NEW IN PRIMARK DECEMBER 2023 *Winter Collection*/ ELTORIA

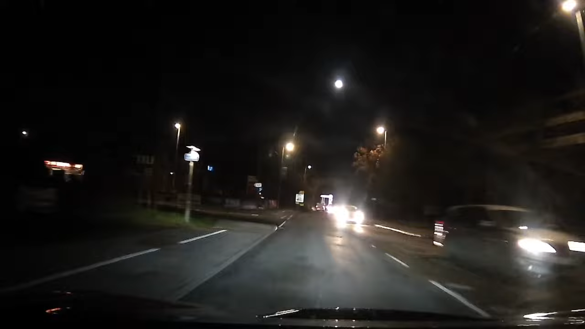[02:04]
The 70 My dashcam also has 24-hour smart parking surveillance, which keeps monitoring your car when you are away.